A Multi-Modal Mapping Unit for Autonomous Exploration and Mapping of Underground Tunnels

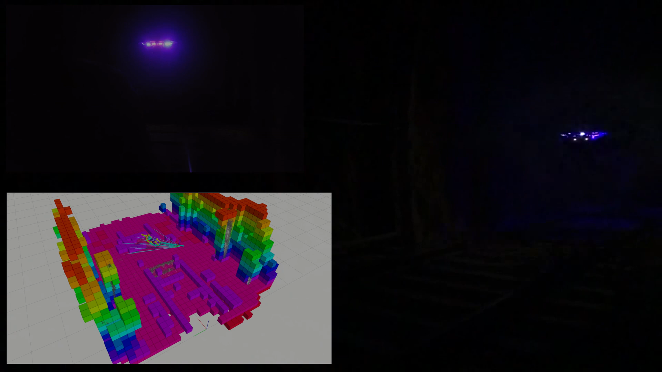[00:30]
The M3U is contained within a 3D printed nylon and carbon fiber structure to minimize the weight of the system. The M3U's super bright LEDs are synchronized with the shutter of the cameras to reduce excessive power consumption.
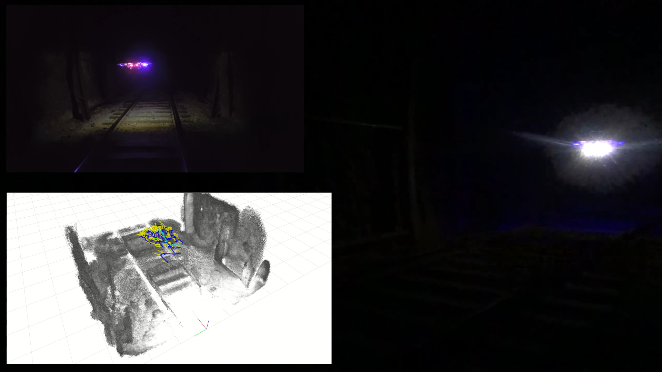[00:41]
To evaluate the performance of the M3U, an experiment was conducted in a train tunnel, where the unit's mapping and localization performance was tested.